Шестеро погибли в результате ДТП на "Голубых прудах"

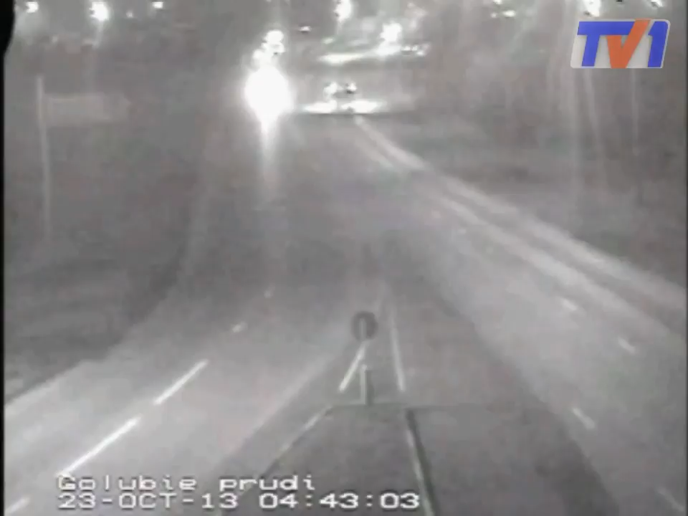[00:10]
24-летний водитель БМВ, безработный житель Жанаркинского района, двигаясь со стороны микрорайона Голубые пруды в направлении Майкудука, выехал на полосу встречного движения и совершил лобовое столкновение с прицепом КАМАЗа. Таким образом, водитель легковушки пытался сократить путь на развилке близ кафе Акация. Чтобы автомобиль не запечатлели камеры видеонаблюдения, парень выключил фары. В этот момент на дороге разворачивался КАМАЗ. Отметим, что в БМВ находили сразу семь человек.